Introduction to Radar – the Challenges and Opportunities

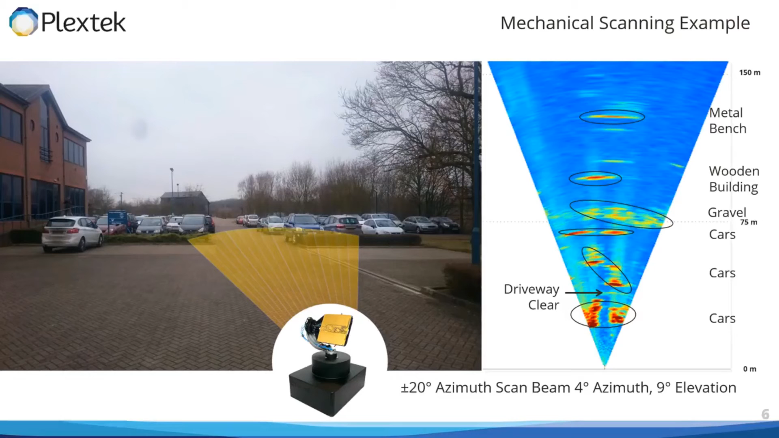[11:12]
angular resolution and it's really resolution that is being able to tell that there is a clear gap down the center of the car park so here we're showing the design of an electronically scanned radar
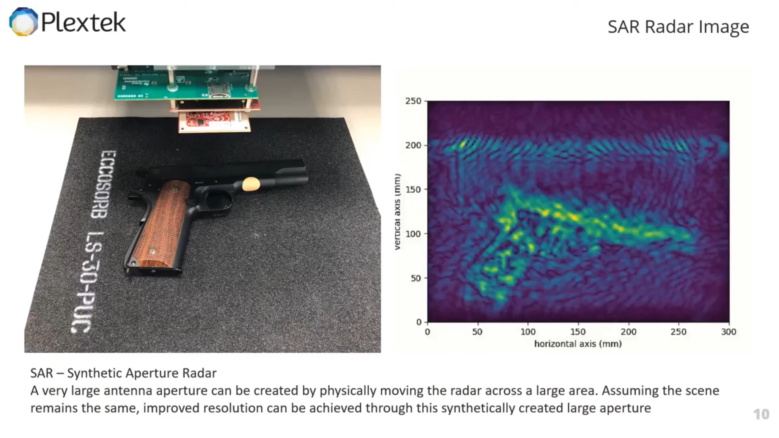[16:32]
by looking through the cardboard which the RF signal is able to penetrate and actually this is a 2d slice in the 3d image that we're able to generate I hope that this brief overview on radar has been useful and highlighted that there are many different things which need to be taken into